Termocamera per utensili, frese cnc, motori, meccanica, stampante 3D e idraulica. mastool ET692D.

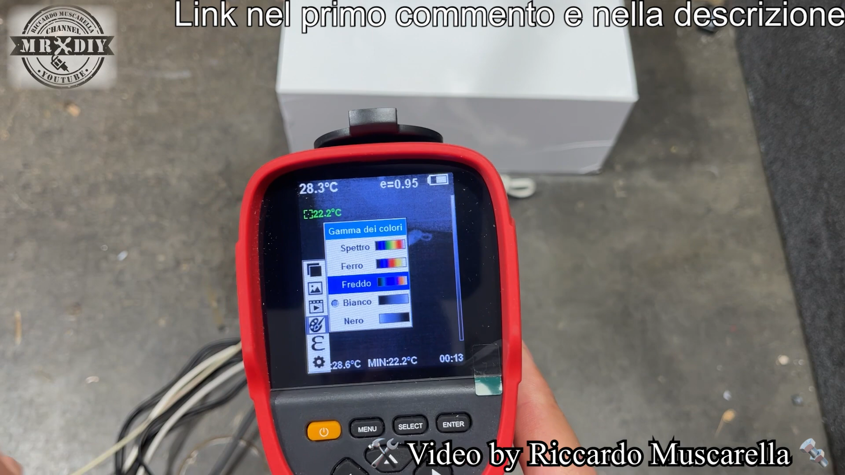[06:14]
On screen: min 22.2°C
emittività io dico sempre emissività però a volte mi capita di dire anche emittività comunque abbiamo anche la
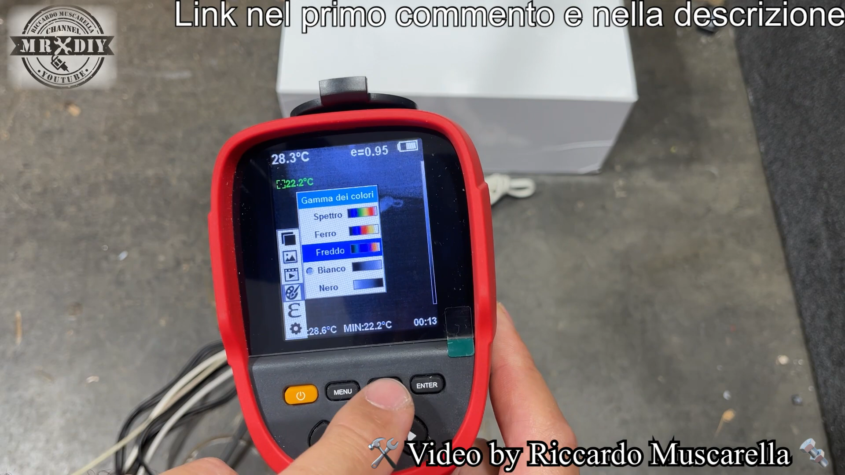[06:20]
On screen: spot 28.3°C, min 22.2°C
possibilità di scegliere la modalità freddo oppure possiamo scegliere la modalità con il colore invertito rispetto a quello che vi ho fatto vedere poco fa il nero come punto più freddo e il bianco come un punto più caldo oppure in questo caso il nero come appunto più caldo e il bianco come punto più freddo i primi due sono praticamente quasi uguali solo che uno si chiama ferro
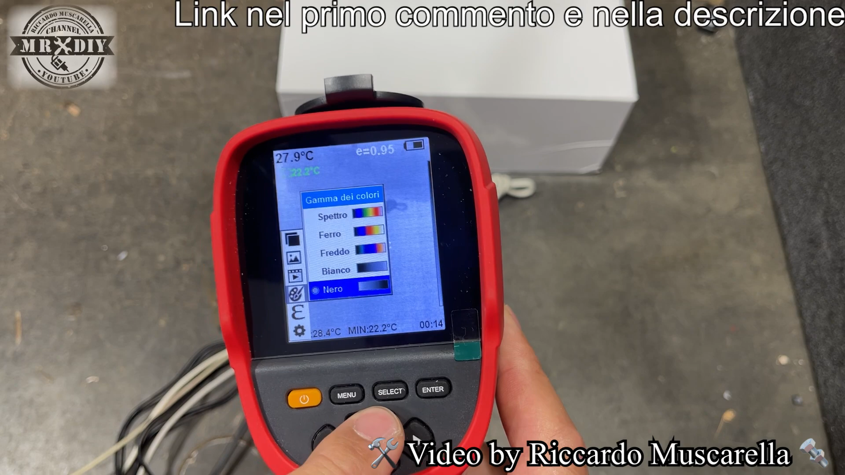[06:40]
On screen: spot 27.9°C, min 22.2°C
riusciamo a vedere molto meglio tutto ciò che metallico quindi per esempio in questo caso se appunto sulle chiavi inglesi hanno una prevalenza rispetto al resto ora ve lo farò vedere un pochettino meglio adesso però facciamo un paio di scatti quindi fotografiamo queste chiavi inglesi
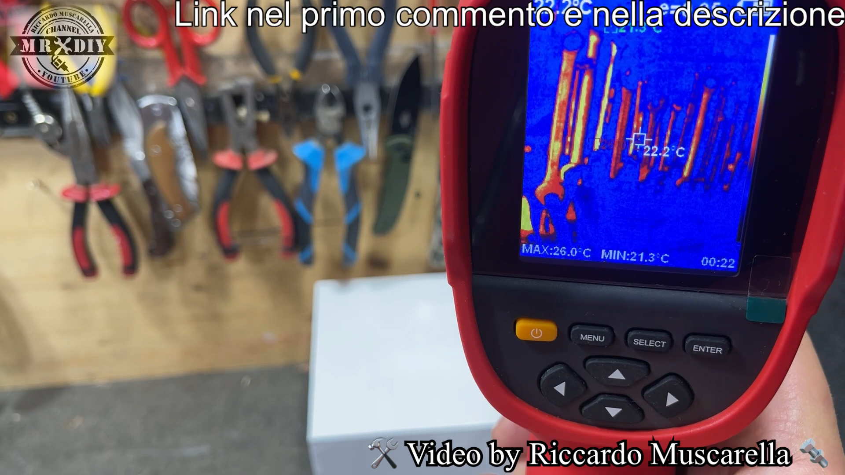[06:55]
On screen: spot 22.2°C, max 26.0°C, min 21.3°C
in questo modo memorizzare foto con questo tastino diremo di sì e con questo diremo di no
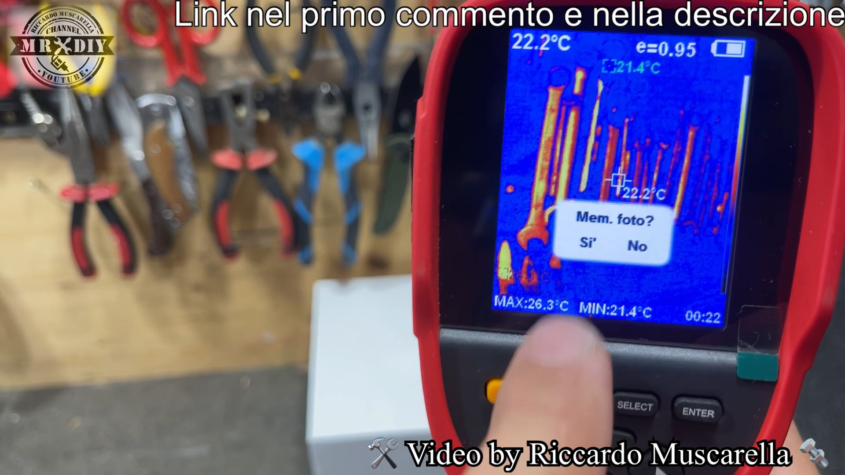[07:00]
On screen: spot 22.2°C, max 26.3°C, min 21.4°C
perché sono sotto ai vari comandi quindi diciamogli di sì e per registrare il video
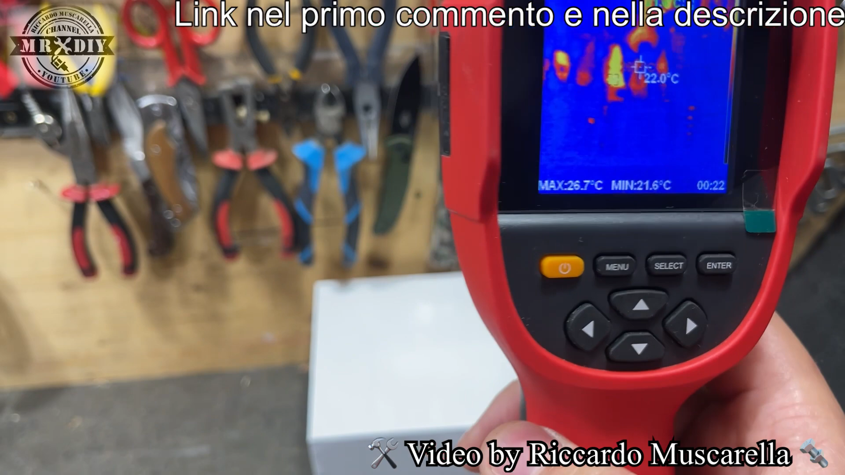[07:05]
On screen: spot 22.0°C, max 26.7°C, min 21.6°C
dovremmo mantenere premuto il tastino quindi dopo qualche secondo mi chiede registrare
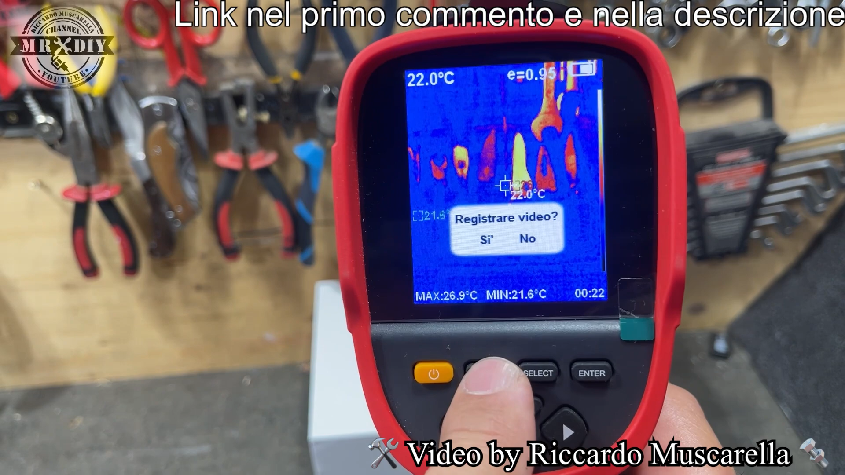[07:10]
On screen: spot 22.0°C, max 26.9°C, min 21.6°C
il video si comparirà anche il timer che mi indica quanto tempo sta durante
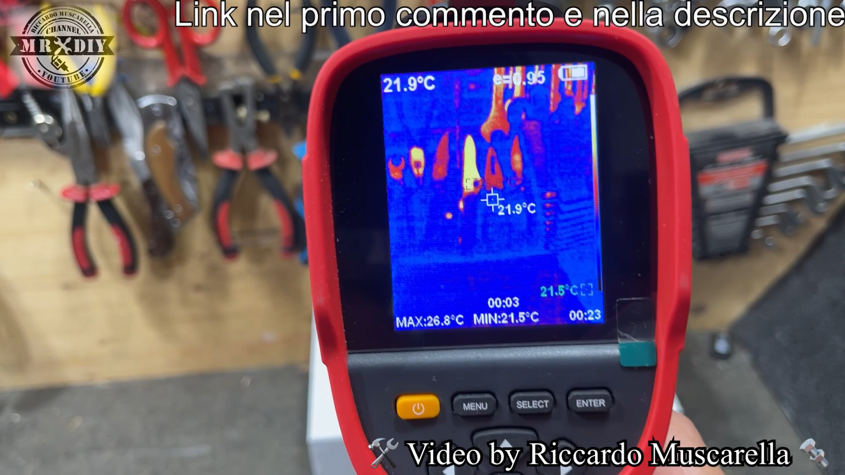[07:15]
On screen: spot 21.9°C, max 26.8°C, min 21.5°C
il video e per poter interrompere la registrazione dovrà ottenere nuovamente premuto il
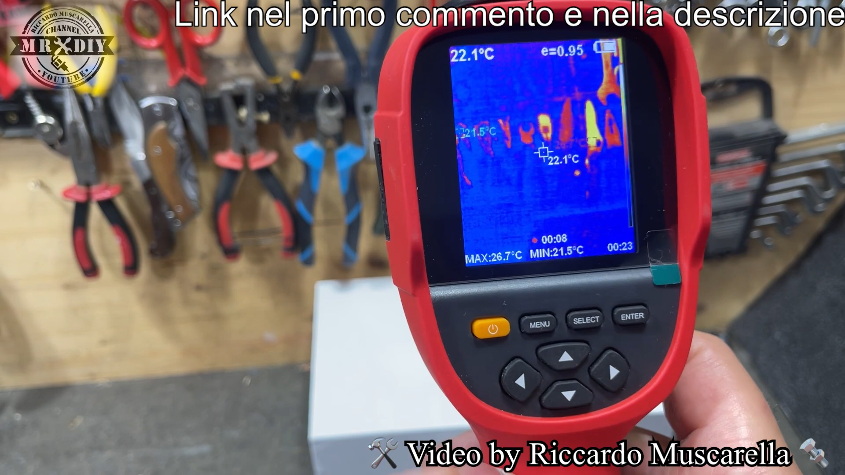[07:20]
On screen: spot 22.1°C, max 26.7°C, min 21.5°C
tastino per qualche secondo circa 2 ok quindi abbiamo fatto 11 secondi di video non viene registrato ovviamente l'audio e viene salvato nella memoria che di 3
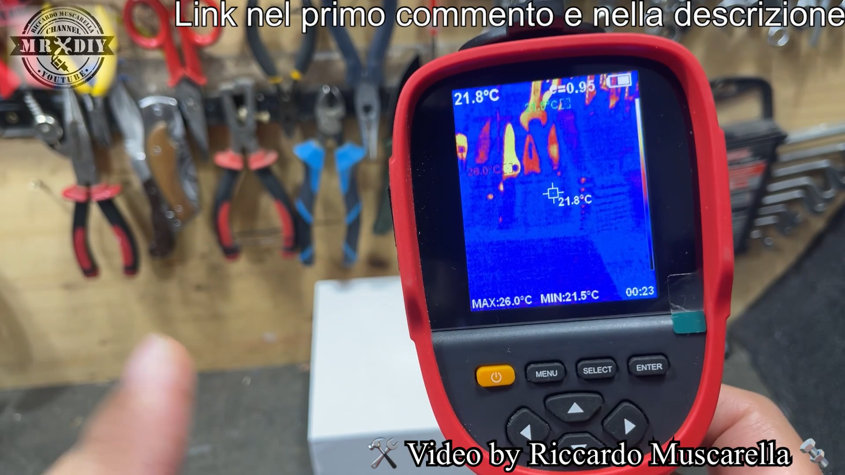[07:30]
On screen: spot 21.8°C, max 26.0°C, min 21.5°C
giga e quindi permette di salvare migliaia migliaia di foto è una buona quantità di video come
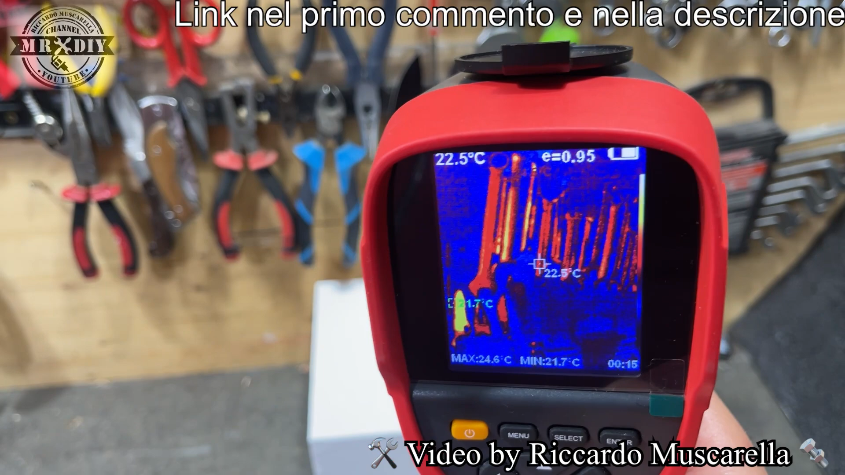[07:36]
On screen: spot 22.5°C, max 24.6°C, min 21.7°C
vedete tutto ciò che è metallico a questa colorazione un pochettino più vivace ok quindi in
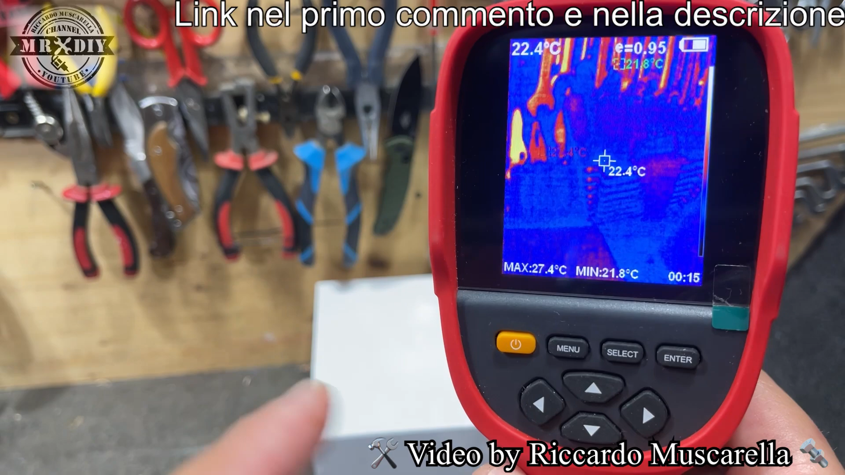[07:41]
On screen: spot 22.4°C, max 27.4°C, min 21.8°C
base a quello che dovete fare dovete andare a cambiare questo settaggio però per il metallo è necessario
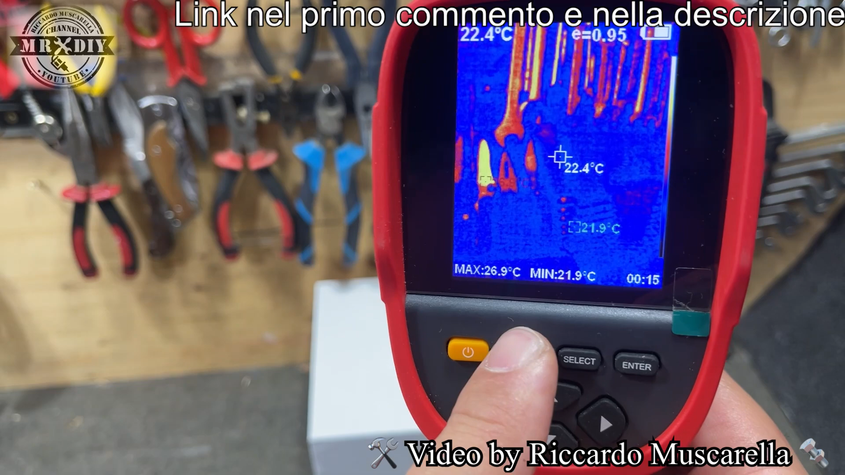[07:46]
On screen: spot 22.4°C, max 26.9°C, min 21.9°C
cambiare anche l'emittività o emissività e si fa in questo modo andando su questa voce
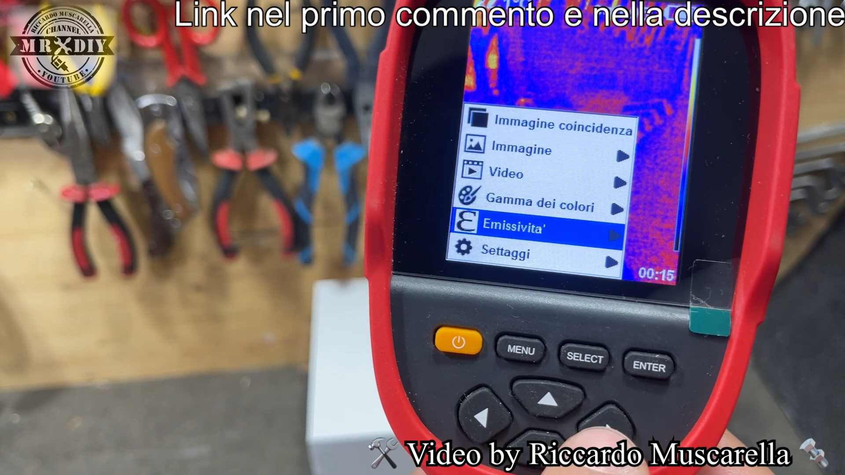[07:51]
del menu abbiamo la possibilità di scegliere semplicemente con delle impostazioni rapide
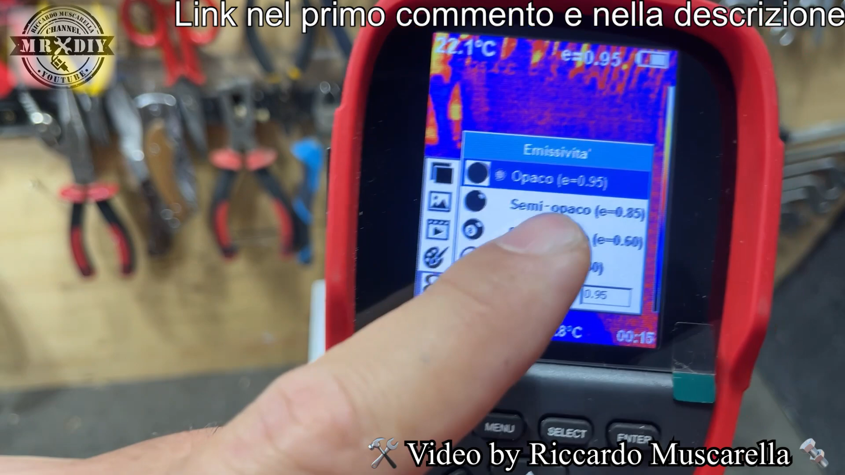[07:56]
quindi per materiali opachi oppure semi opachi semi lucidi lucido oppure personalizzato
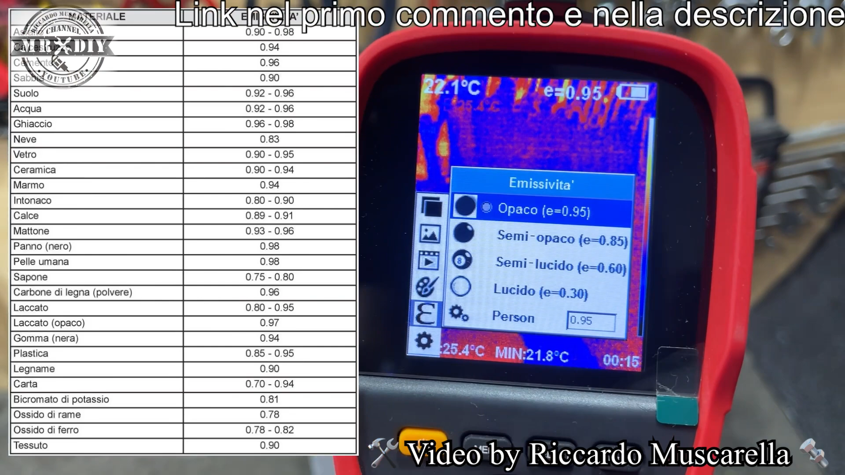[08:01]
On screen: min 21.8°C
conviene sempre scaricare una tabella nelle quali è riportata l'emistività dei vari
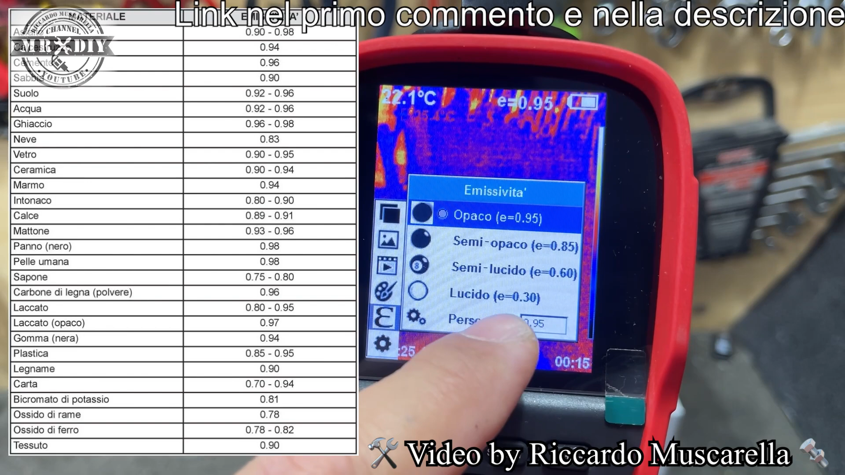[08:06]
materiali e modificarlo perché puntandolo su una superficie metallica con un'emissività diversa
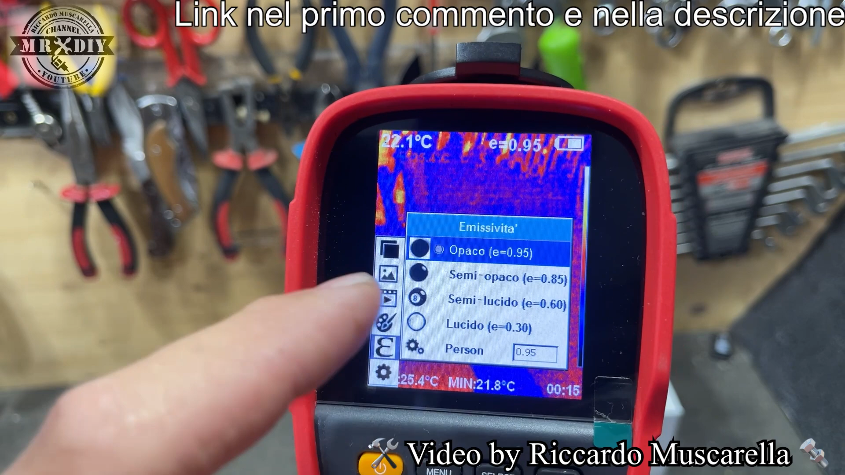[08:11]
da quella necessaria avrò una temperatura completamente differente quindi conviene sempre andare su